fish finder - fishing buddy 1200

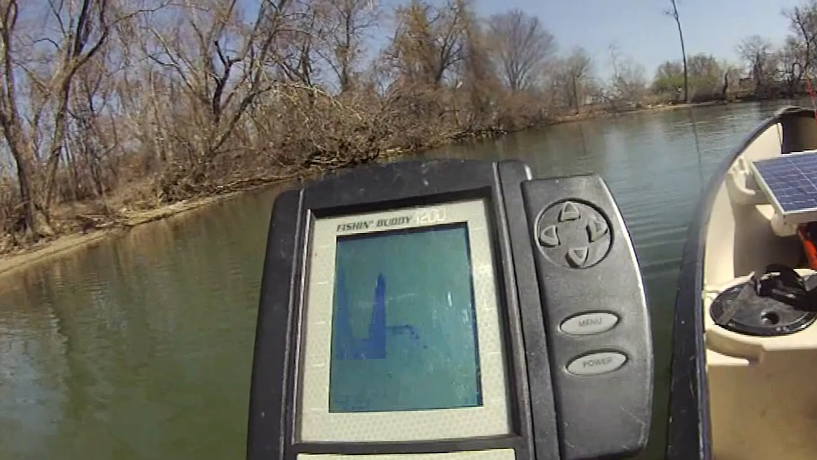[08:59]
So I'm going to shut off my um. Trolling motor. And uh. Approach. Um. Approach. Um.
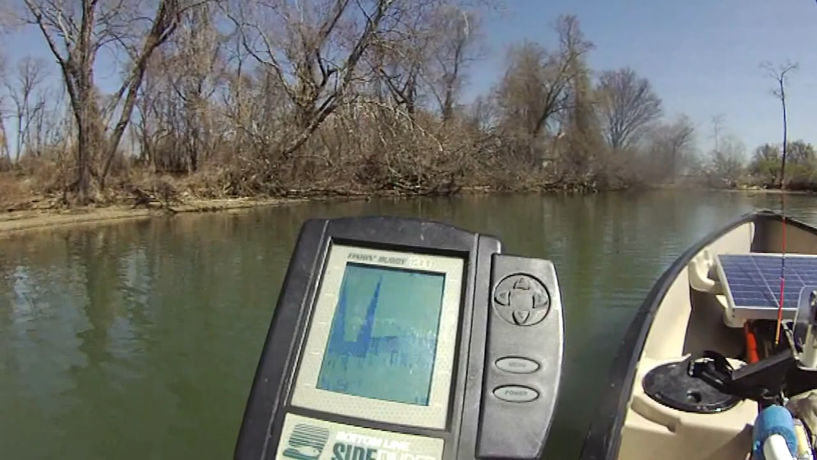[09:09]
Approach this area right now. There are uh. Quite a few fish down there. 4.6 feet. Um. I got those fish. Uh.
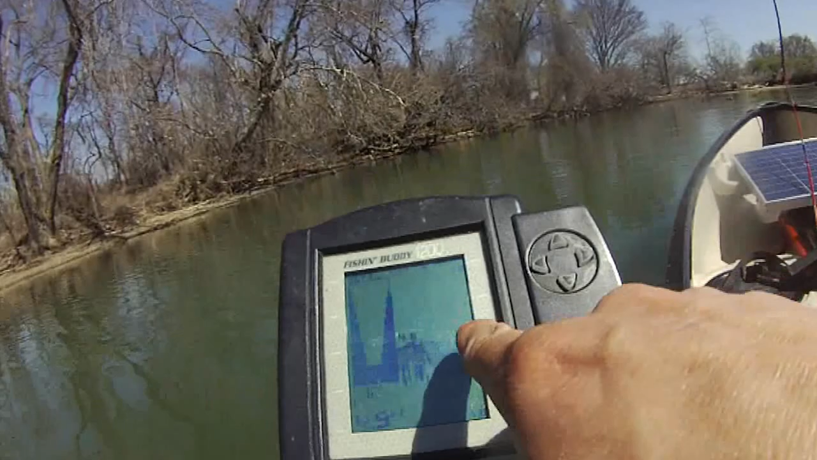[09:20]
This is fish too. I'm sure that's fish. That's fish. Um. You know. But right now. It looks like they are over there. On the shallow end. Hopefully I will be able to catch something. Um. To share. You can see they are all down here. The water depth is only 6.6 foot. You can see so many fish. 5.9. 6.3. 6.7.
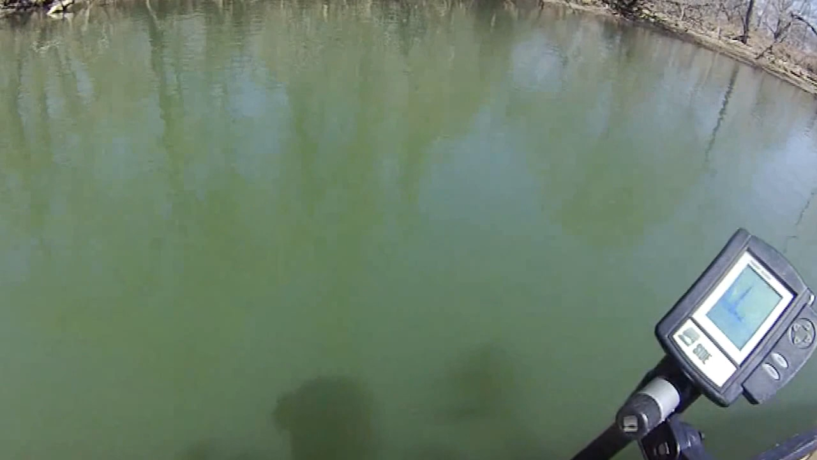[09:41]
They are all right underneath here. They are all right underneath here. 5.9. Um. I'm going to want to take a quick look.
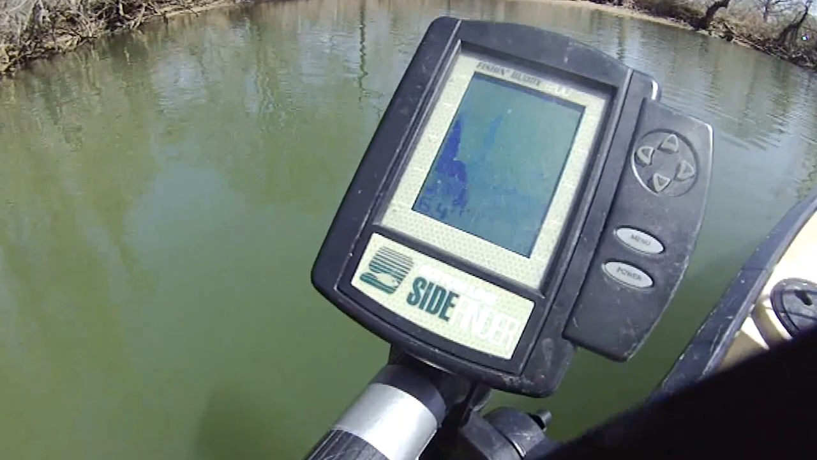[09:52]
Um. Fish finder is identifying tons of fish in here.
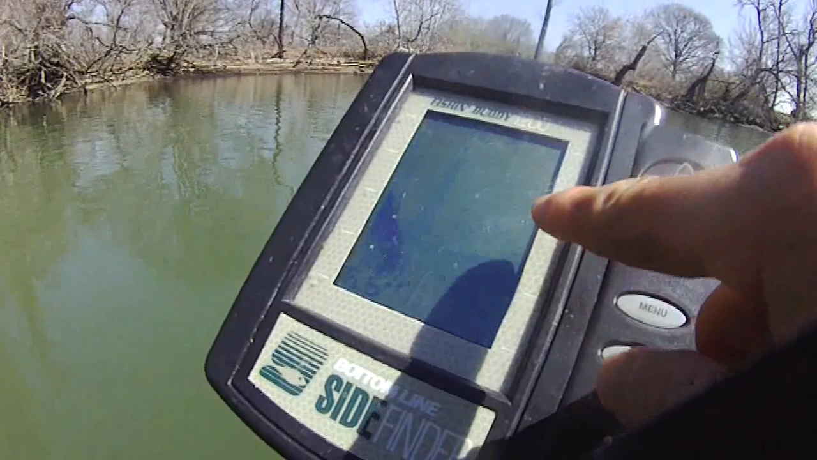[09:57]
Water temperature is 51 degrees. You know. 5.7.
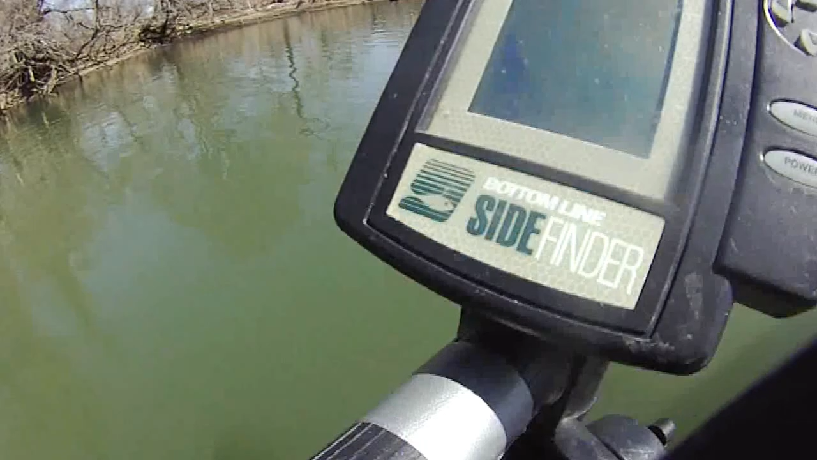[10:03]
5.2. They are all underneath this fish finder right now. 5.7.
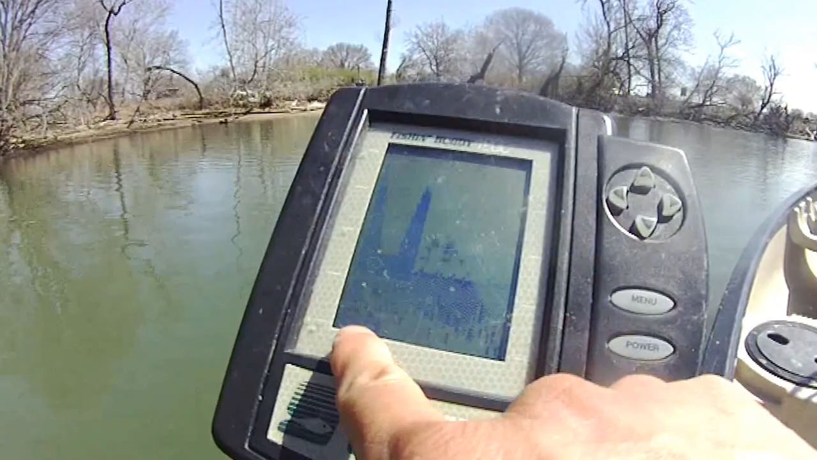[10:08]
6.4 foot of um. Depths. And they are all down here. Uh. 5.2.
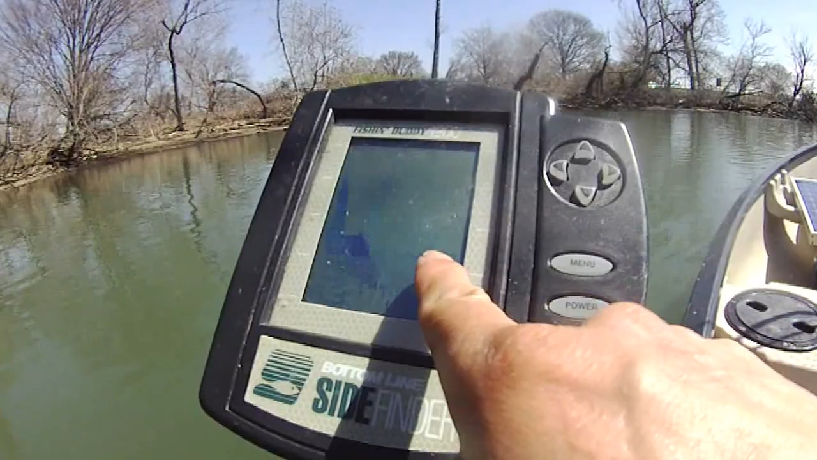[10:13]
5.8. My guess is these are um. Um. Crappies down there. 6.2. 6.5. 6.5. 6.5. You know. So I'm going to turn these two. Um.
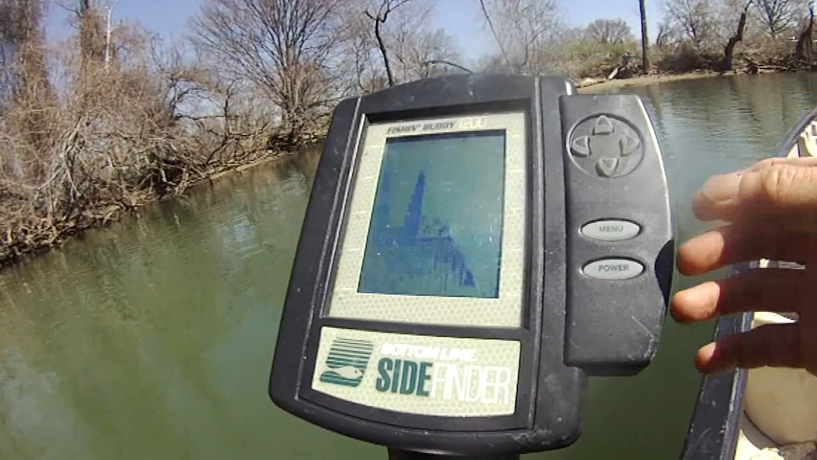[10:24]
Uh. Fish ID off. I'm going to turn the fish ID off.
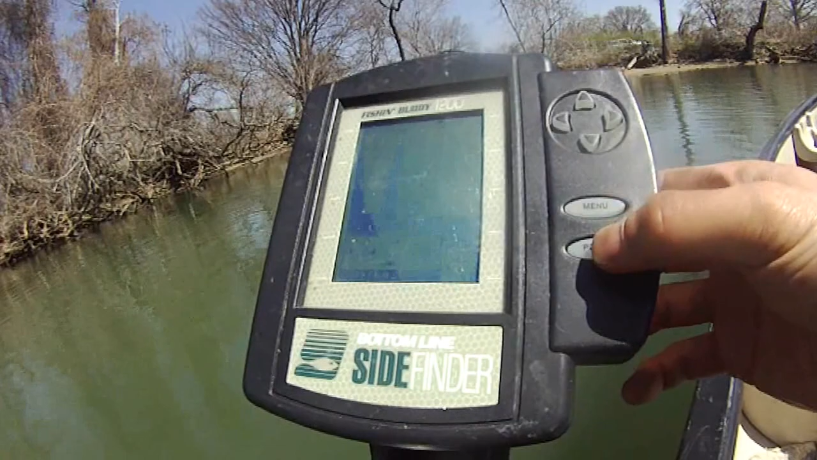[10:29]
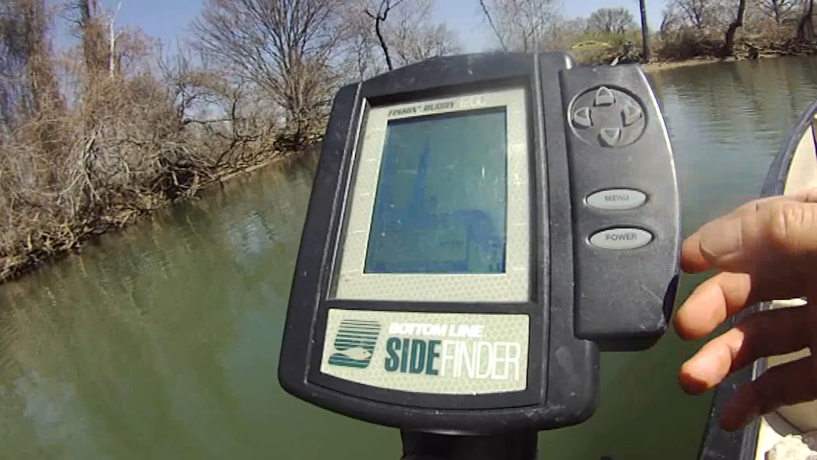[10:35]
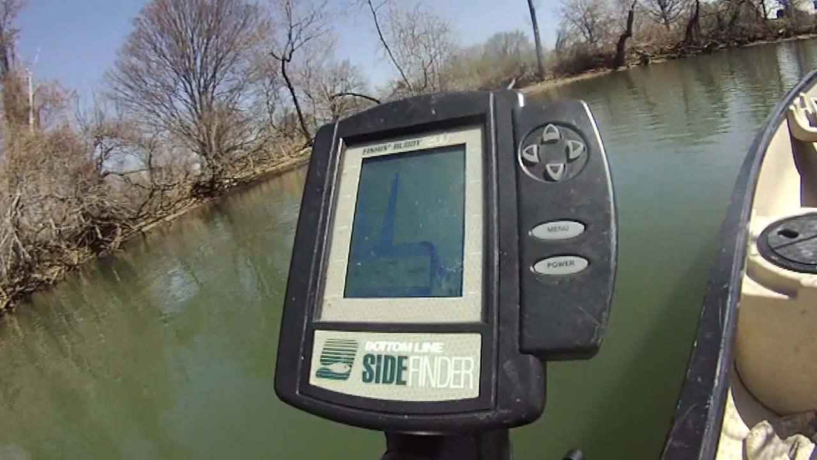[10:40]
So they are all down here. You can see they are all down here. You know. Right now I think these little things they are fish.
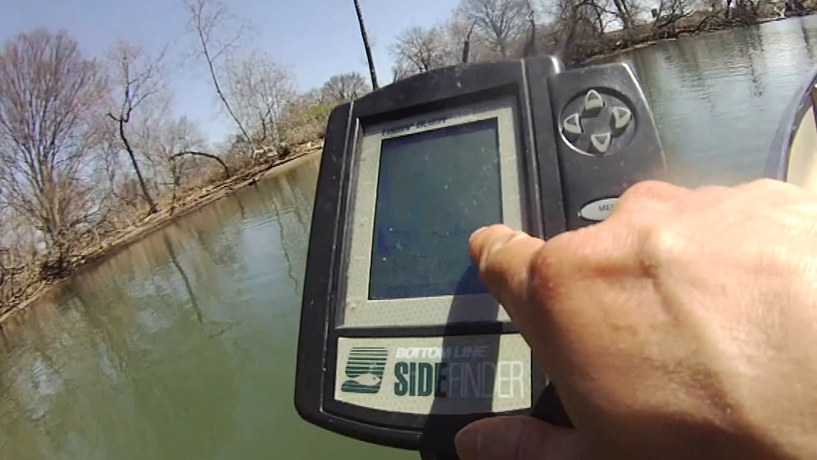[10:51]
Fish. You know. They are all down here. They are all down here.
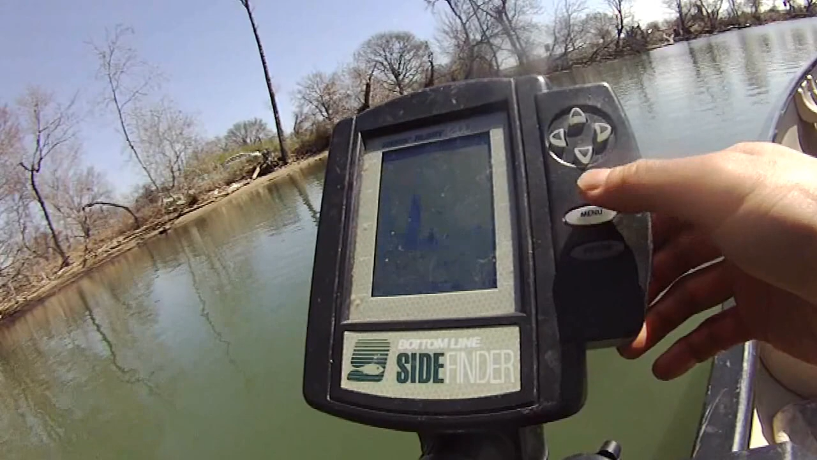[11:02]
Right now it's about 6.4 foot of uh. Of. Of. Of. Of. Depths. And um.